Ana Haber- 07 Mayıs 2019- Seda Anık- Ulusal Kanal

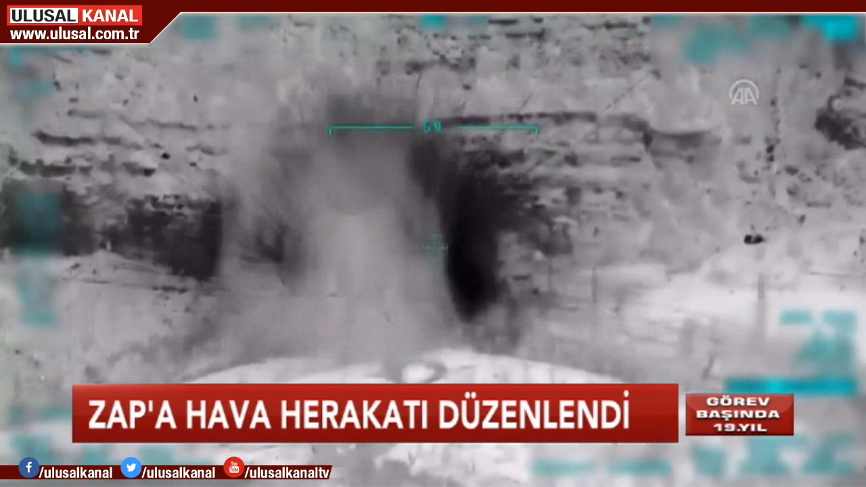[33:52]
F-16'lar ZAP bölgesindeki PKK hedefleri için havalandı. Belirlenen koordinatlar tam isabetle vuruldu.